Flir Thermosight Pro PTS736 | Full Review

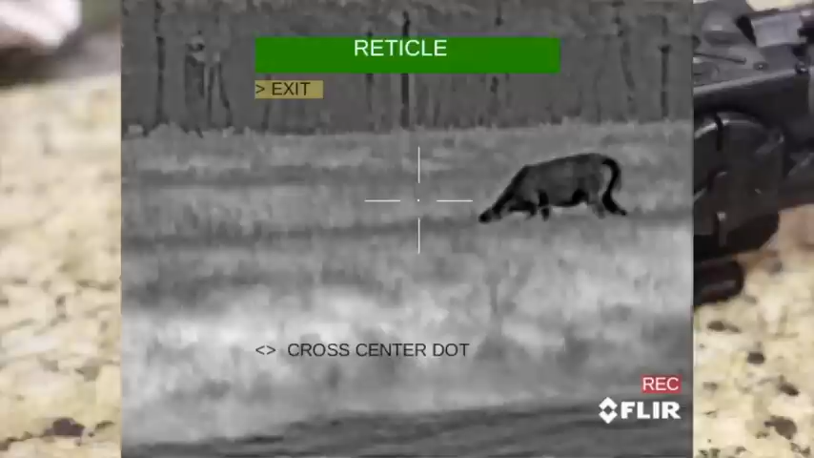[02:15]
And I found all of those to be really good and really as far as reticles could have chosen any of them to use out in the field.